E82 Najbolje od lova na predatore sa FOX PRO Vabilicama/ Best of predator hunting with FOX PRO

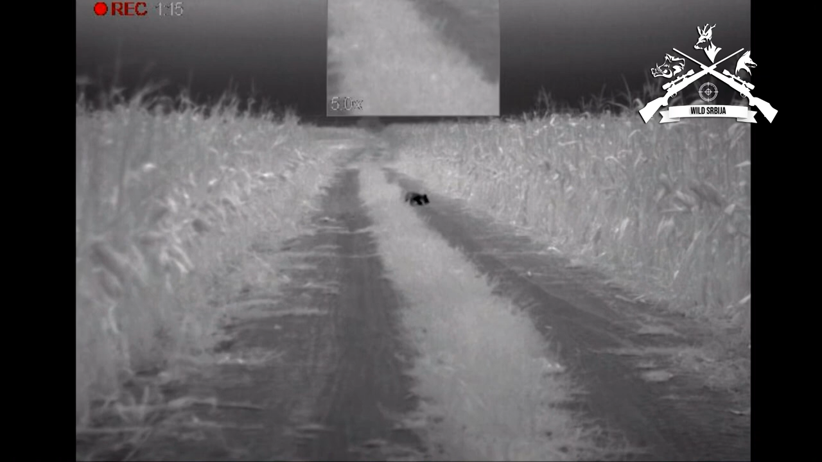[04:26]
Kako je visoka treba? Evo, a? Jeste.
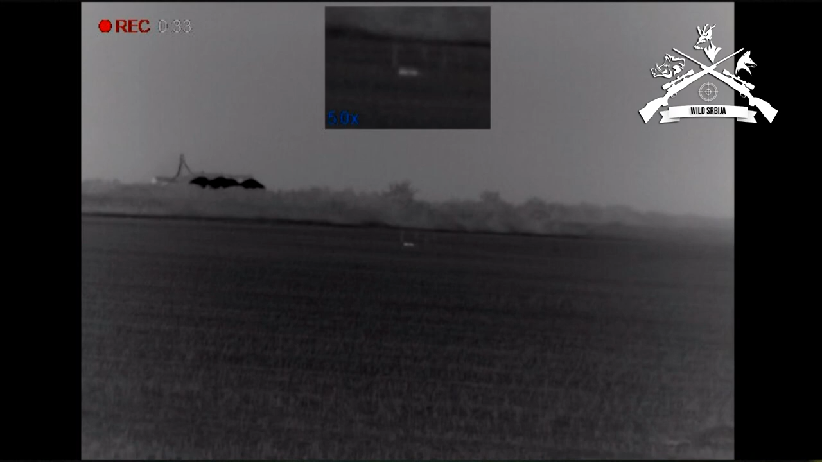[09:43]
Ovo će biti je lisi ili šaka? Kako si pula tuk materi? Pošla ovo drugog? Ležit. Nisam morao ni da čekam da mi kažeš da je ostao. Redom. Gledaj prvi. Prvi nogu. A drugi...